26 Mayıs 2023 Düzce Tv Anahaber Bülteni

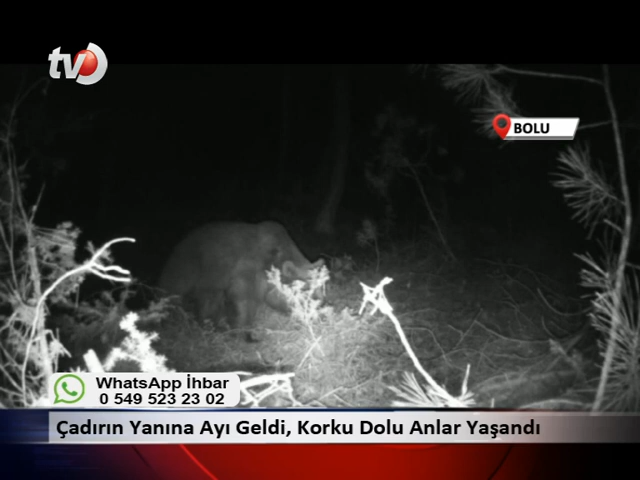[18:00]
Aksoy tarafından çadırın etrafına kurulan fotokapanlarla ayı görüntülendi. Çadırın içerisine de kamera yerleştiren Aksoy, gece saatlerinde ayının gelmesiyle birlikte uykusundan uyanarak korku dolu anlar yaşadı. Ayının daha sonra çadırdan uzaklaşması ise fotokapanlarla saniye saniye görüntülendi.